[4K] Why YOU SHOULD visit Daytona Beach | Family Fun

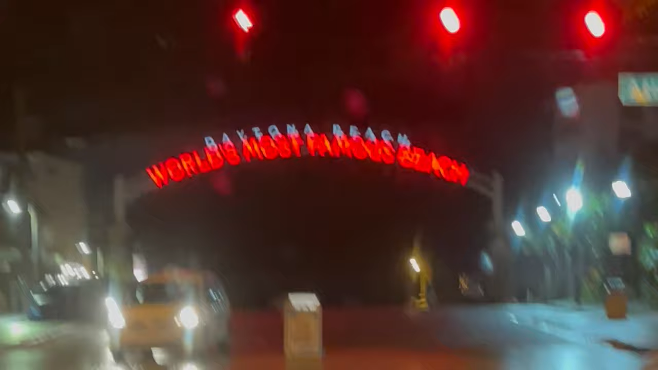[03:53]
i don't know if that's still true to this day but i suppose at one point it probably was the world's most famous beach funny story about daytona beach so i believe it's simply clean